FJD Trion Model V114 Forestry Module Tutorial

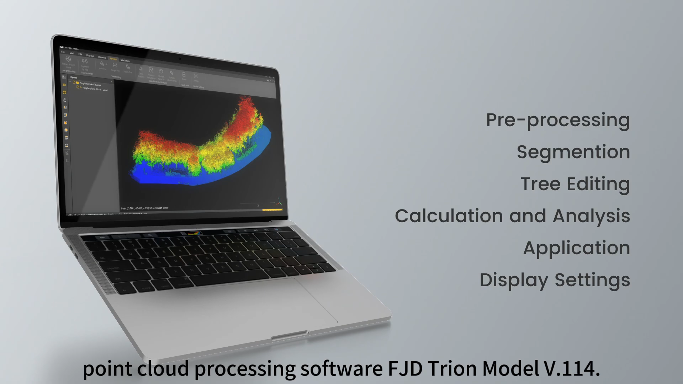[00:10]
First of all, open the Forestry Point Cloud data that needs to be processed.
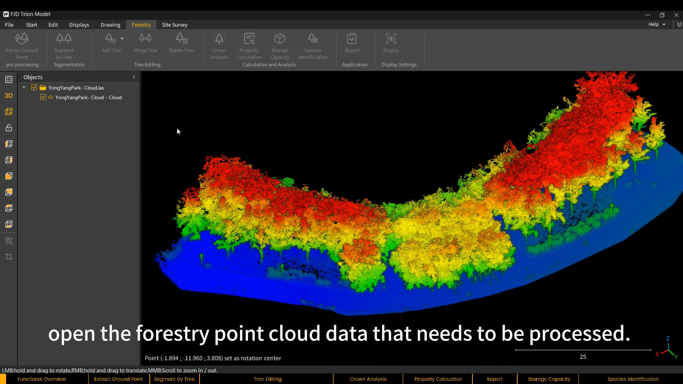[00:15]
When we select this data in the Objects section, the corresponding functions in the Forestry menu will be highlighted.
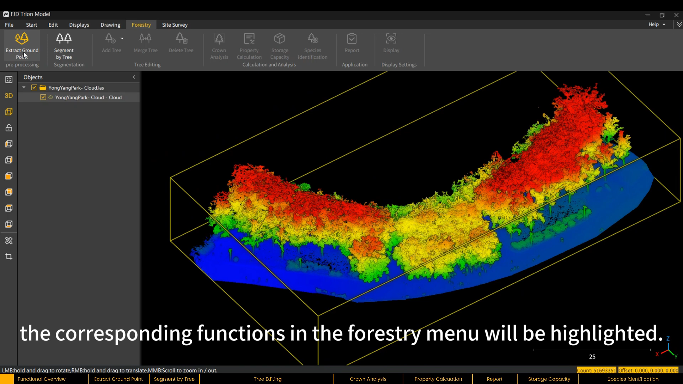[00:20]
The specific functions of the Forestry module are mainly divided into six parts.
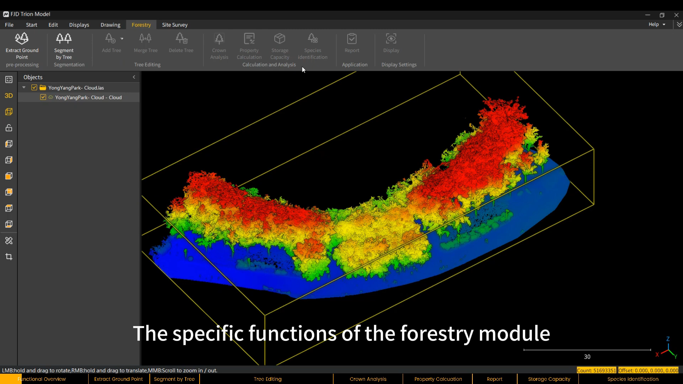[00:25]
First, pre-processing,
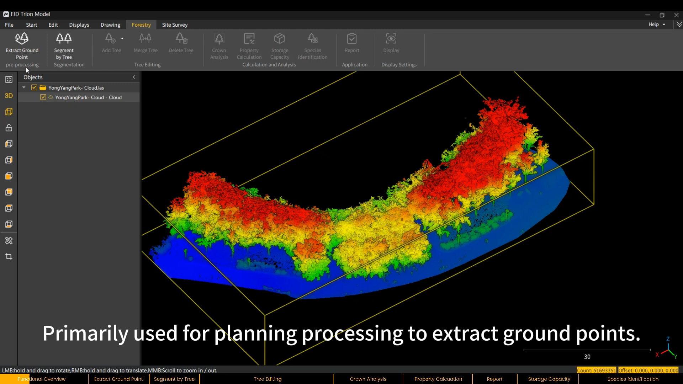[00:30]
primarily used for planning processing to extract ground points.
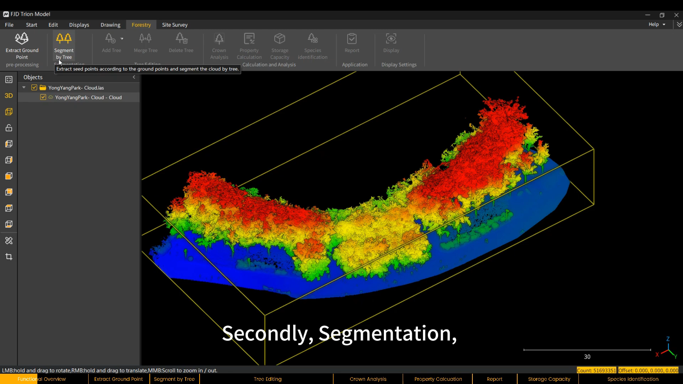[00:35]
Secondly, segmentation, mainly to perform single tree segmentation on point clouds.
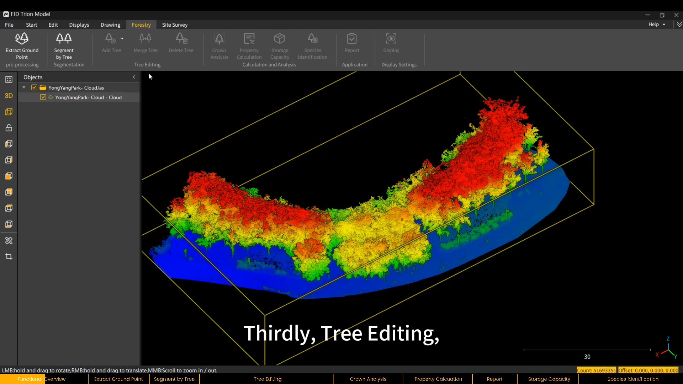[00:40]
Thirdly, tree editing, used to add, delete, or merge incorrectly segmented trees.
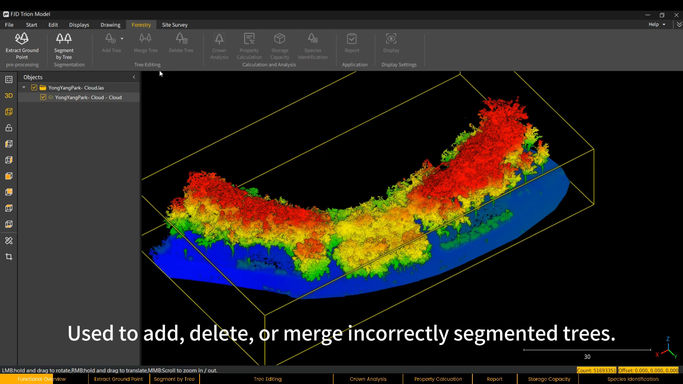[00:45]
Fourthly, calculation and analysis,
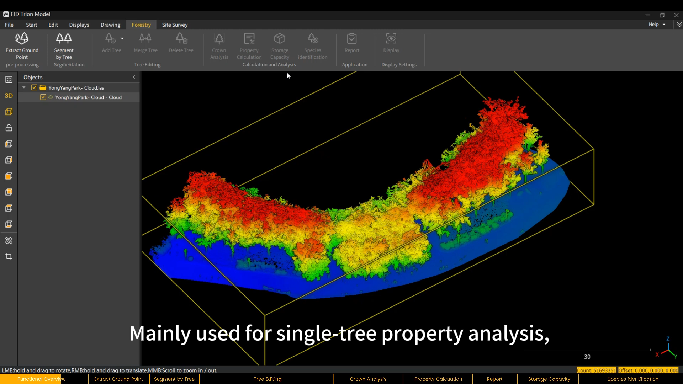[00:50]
mainly used for single tree property analysis, storage capacity, and species identification. Fifthly, application, generate a tree report based on data analysis.
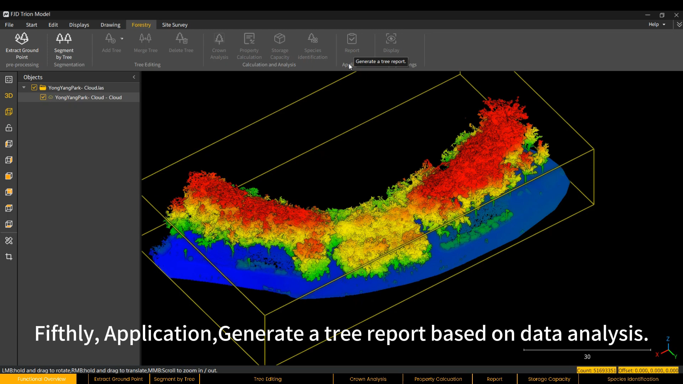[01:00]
Lastly, display settings.
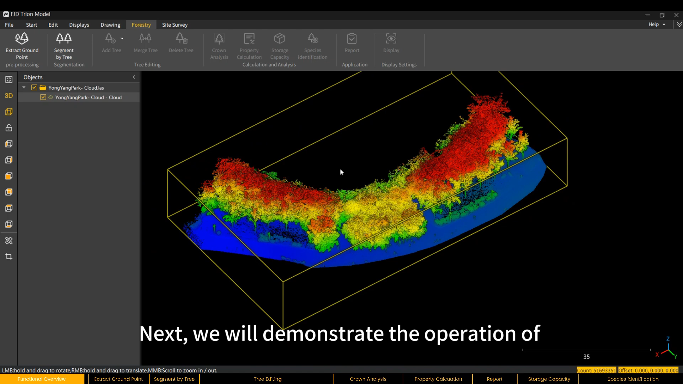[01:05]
Next, we will demonstrate the operation of each function using this data.
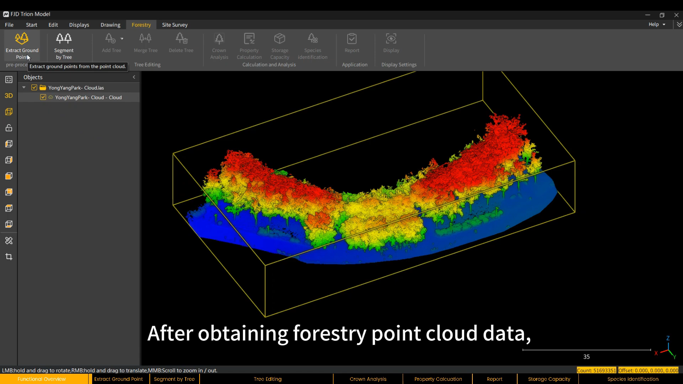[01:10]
After obtaining Forestry Point Cloud data, the first step is to extract ground points.
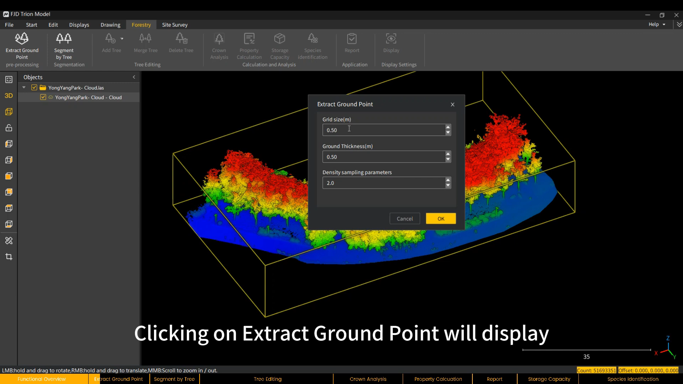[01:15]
Clicking on Extract Ground Point will display three adjustable parameters in a pop-up window.
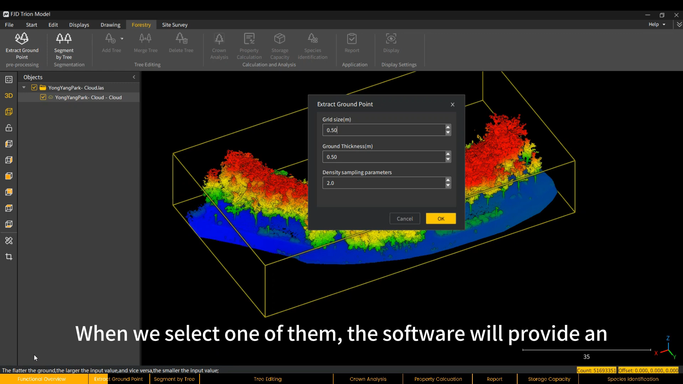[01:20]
When we select one of them, the software will provide an explanation of the parameter's meaning in the lower left corner, as well as the range to be set and its effects.
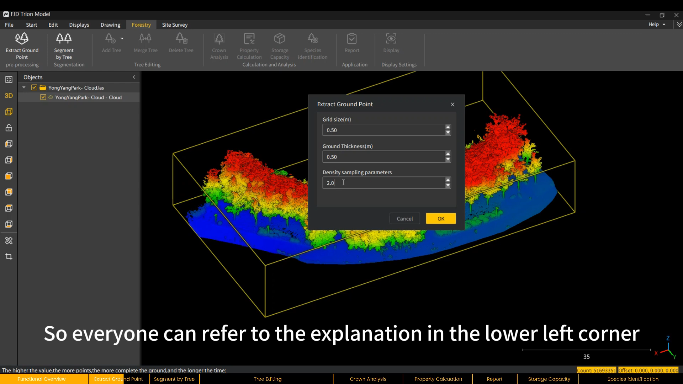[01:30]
So, everyone can refer to the explanation in the lower left corner according to different data situations and set the corresponding parameters.
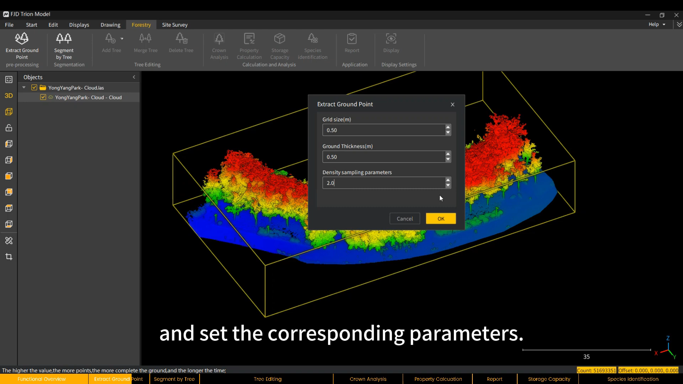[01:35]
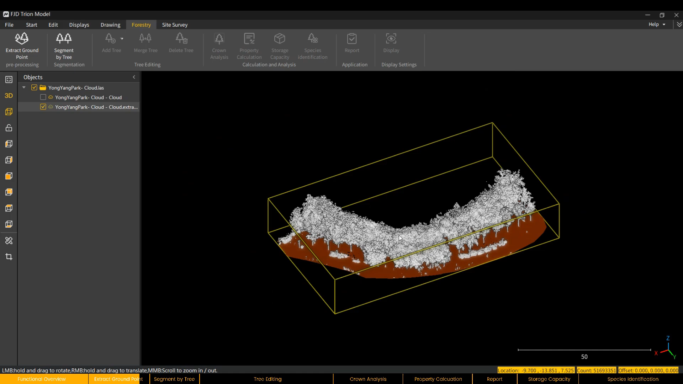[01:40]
After Ground Point Extraction, we will find that the point cloud data between trees and ground has been separated.
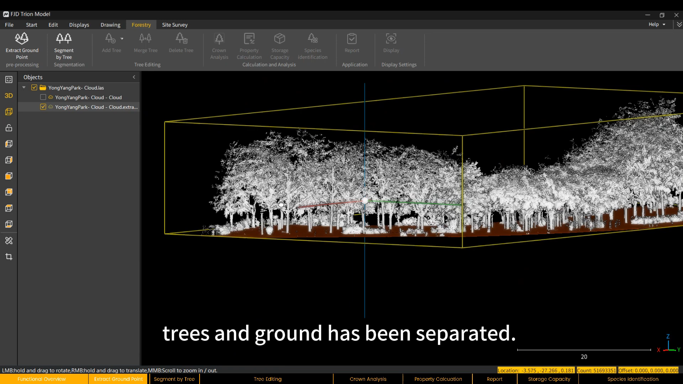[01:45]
Next, we need to perform single tree segmentation on this newly generated point cloud.
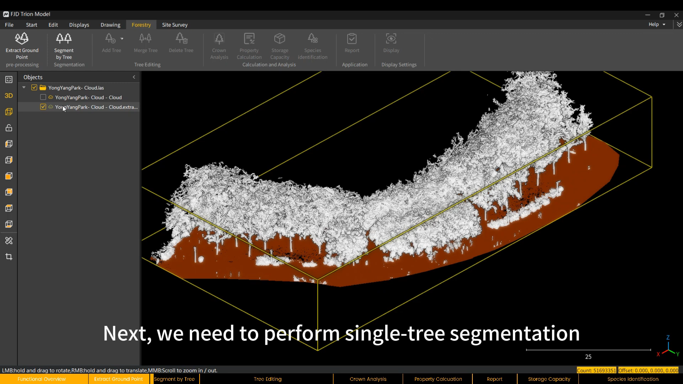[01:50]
The Segment by Tree function also has two adjustable parameters,
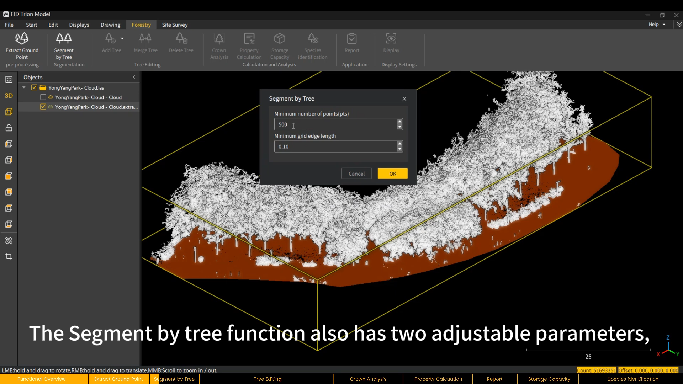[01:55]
and the meaning of each parameter can be understood and set through the explanation in the lower left corner.
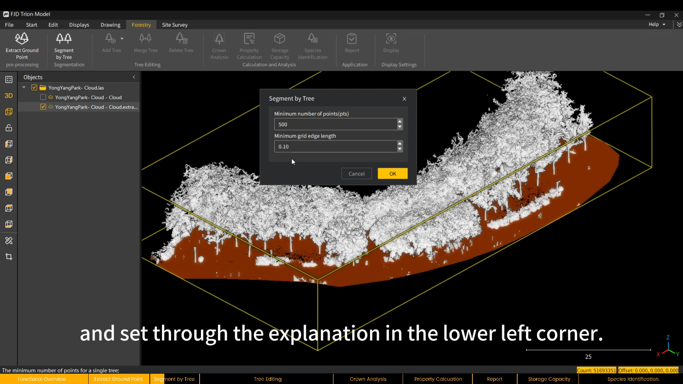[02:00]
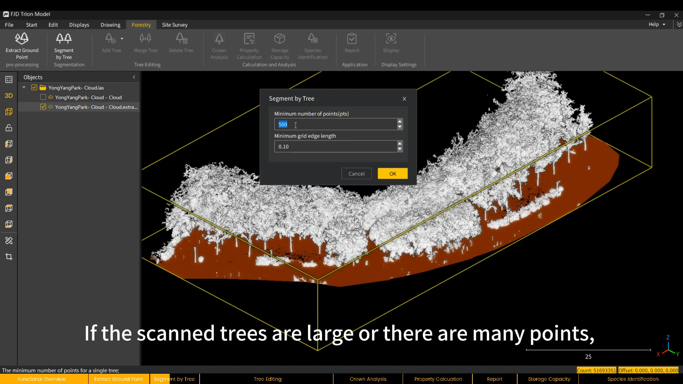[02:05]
If the scan trees are large or there are many points, we can increase this parameter, which represents the space between point clouds.
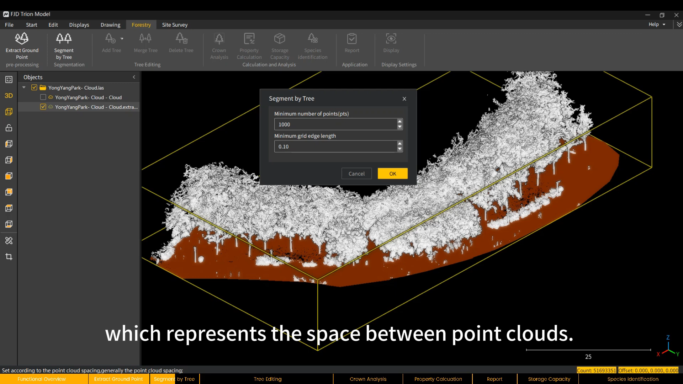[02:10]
After confirming that there are no issues, we can click OK.
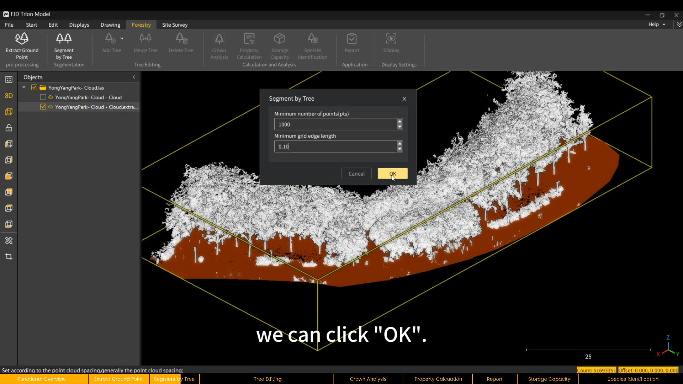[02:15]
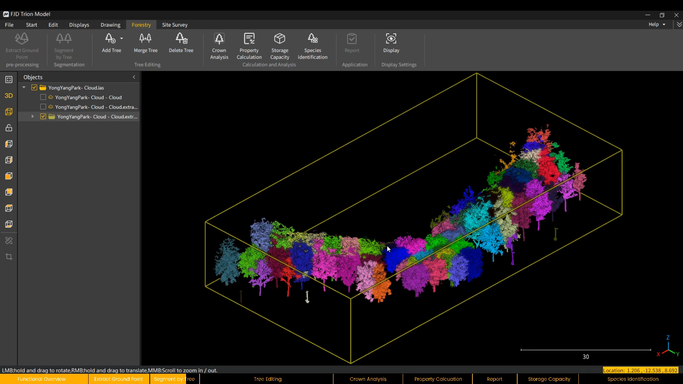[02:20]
After the calculation is complete, we obtain the point cloud with completed single tree segmentation.
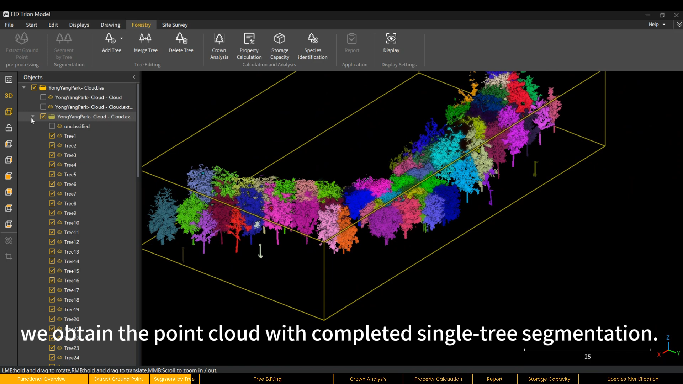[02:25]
In the drop-down menu here, you will find that each tree has been individually extracted.
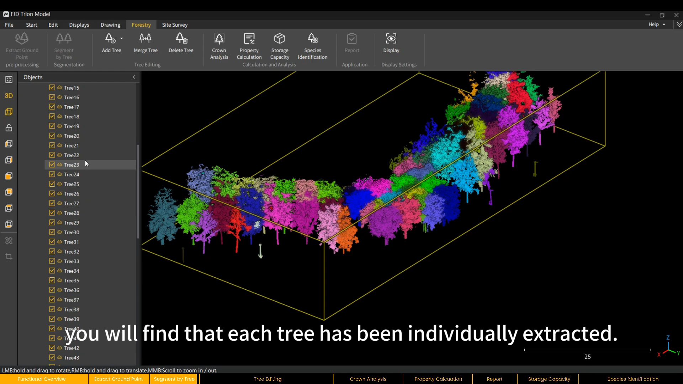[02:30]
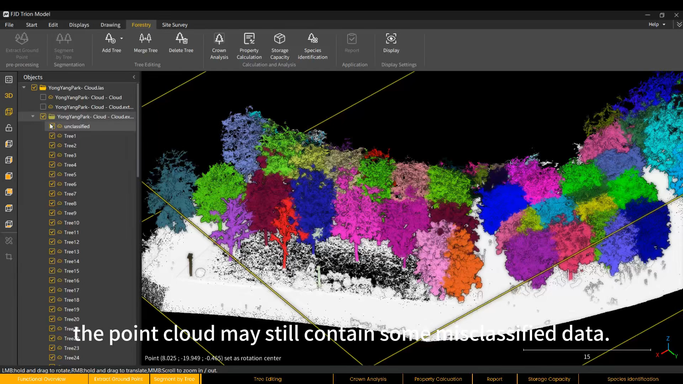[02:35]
At this point, the point cloud may still contain some misclassified data. We can correct these errors by adding, merging, or deleting trees in the editing box.
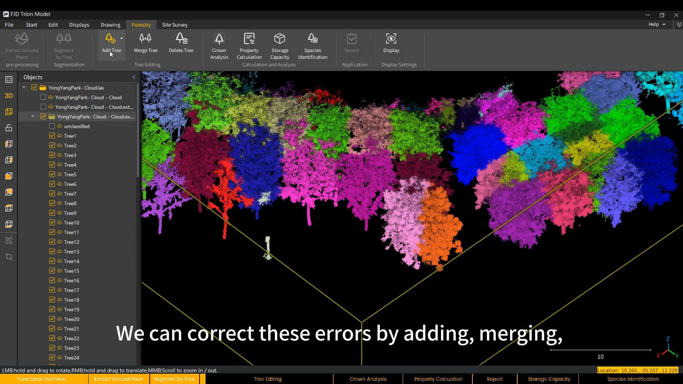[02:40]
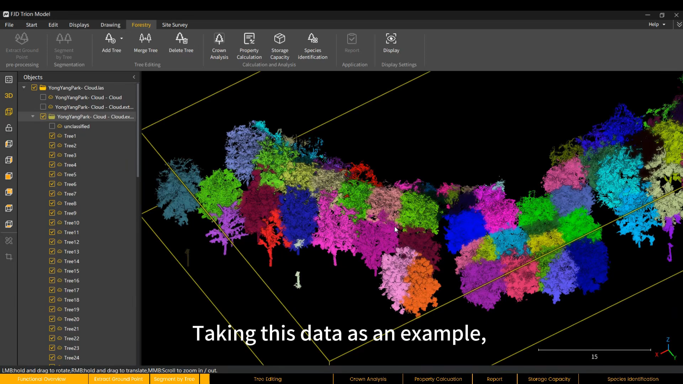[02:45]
Taking this data as an example, we can see that the point cloud of a street lamp is incorrectly counted in the tree at this position.